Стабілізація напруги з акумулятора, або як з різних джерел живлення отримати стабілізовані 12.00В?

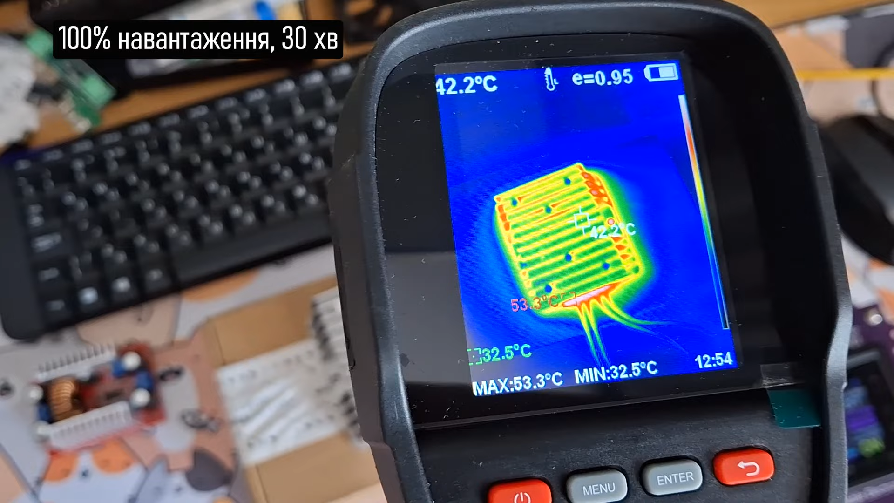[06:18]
On screen: spot 42.2°C, max 53.3°C, min 32.5°C
Завдяки тому, що на цьому пристрій досить масивний радіатор, пристрій нагрівся до 44 градусів.
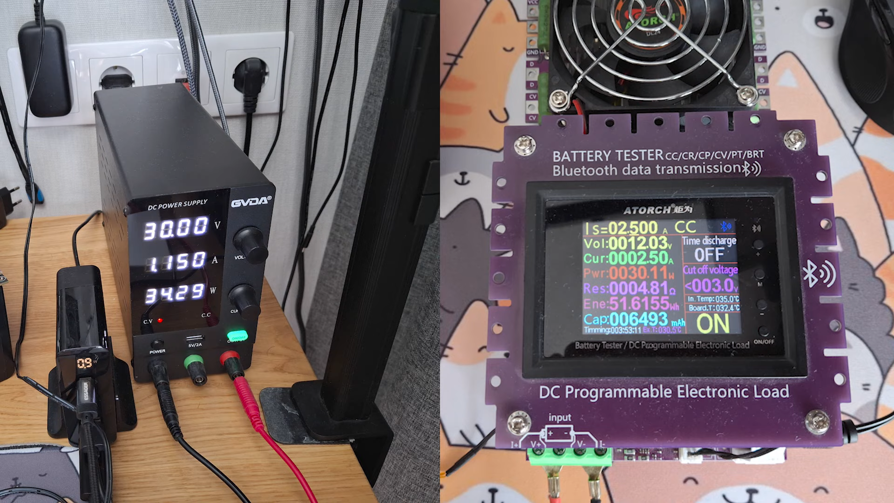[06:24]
Дав пристрійу півгодини охолонути і навантажив його на 50%.
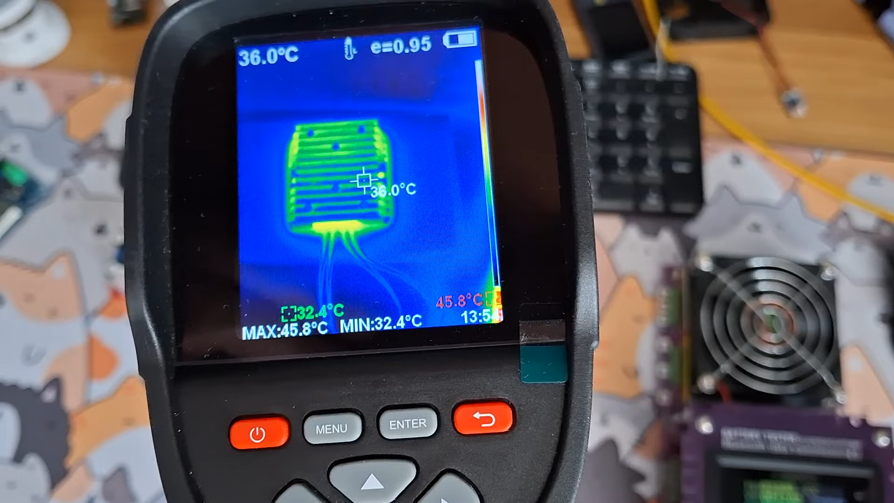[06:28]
On screen: spot 36.0°C, max 45.8°C, min 32.4°C
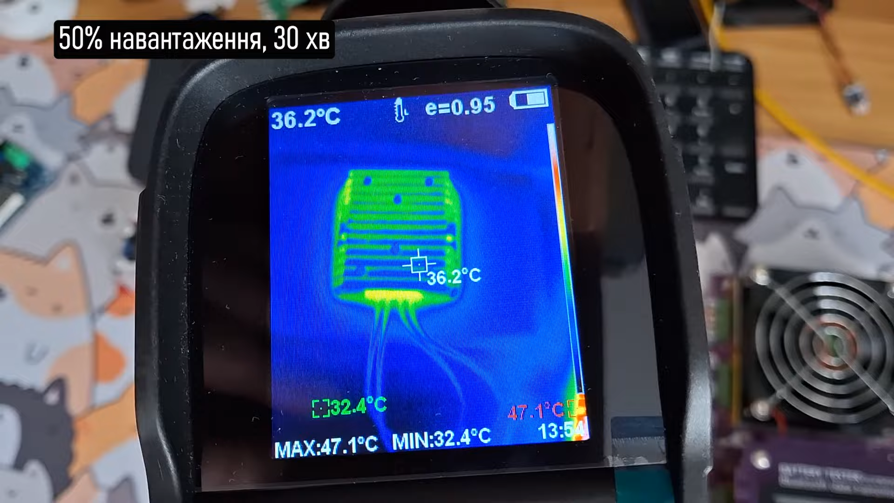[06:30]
On screen: spot 36.2°C, max 47.1°C, min 32.4°C
Через півгодини в роботи в такому режимі корпус пристрію нагрівся до 36 градусів. Тестування завершено і більш-менш зрозуміло, які переваги та недоліки у цього пристрою.